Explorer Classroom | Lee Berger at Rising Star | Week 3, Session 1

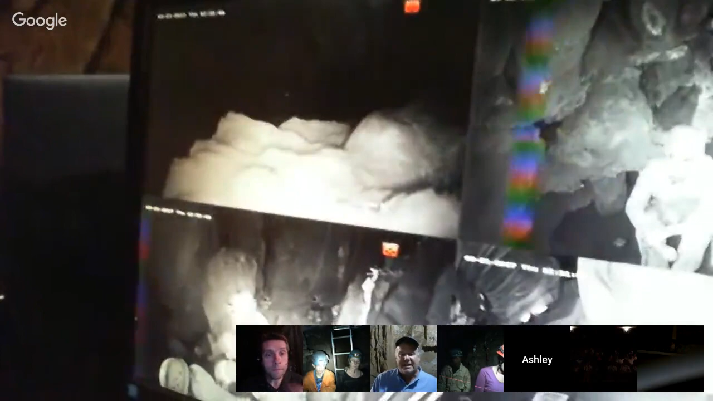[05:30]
They're all viewing in infrared where we watch the action live going on underground. If he raises the camera, Steve Tucker, one of the discoverers, will wave to you.
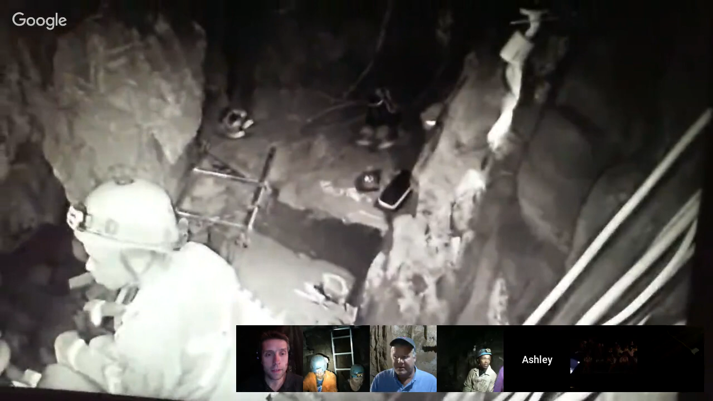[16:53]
and that ladder is spanning between two pieces of rock that are quite sturdy, and it keeps us off the area that we're excavating so that we don't damage any of the fossils that would be underfoot if we were standing there.